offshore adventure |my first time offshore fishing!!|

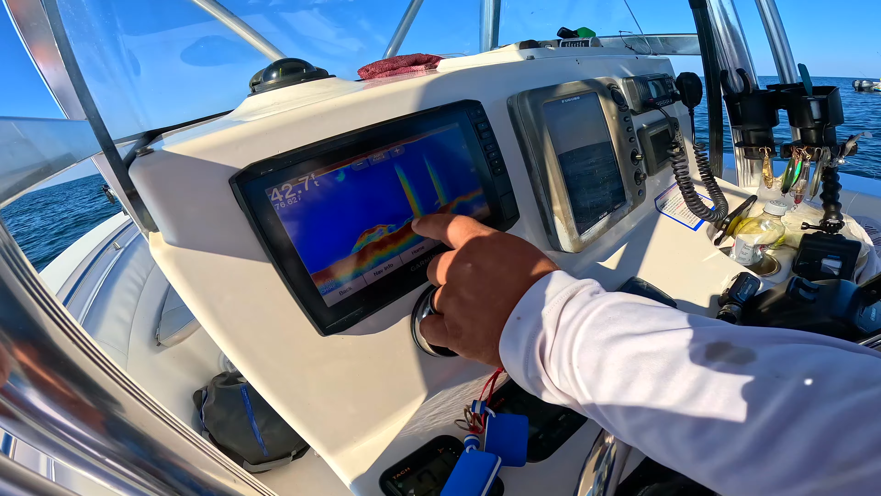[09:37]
And then you can see off the structure the bigger fish. A little interference, but that was a bigger fish for sure. You want to tell everybody how far we just went? And so we went about 11 miles.